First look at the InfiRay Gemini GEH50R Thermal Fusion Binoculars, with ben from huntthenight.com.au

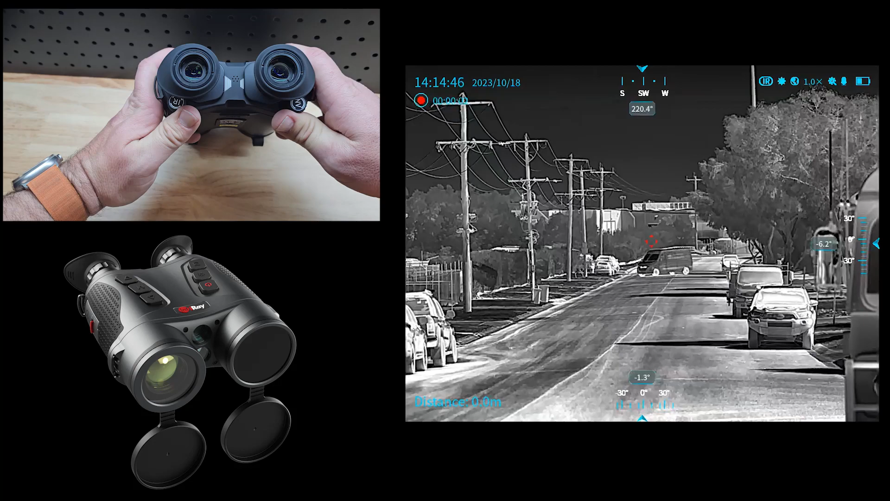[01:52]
you can independently focus your thermal vision which is the eye and your night vision which is also day vision but your day optic right you can actually independently focus them and they are the most in the perfect position because when you're holding these binoculars up to your eyes and you're right you think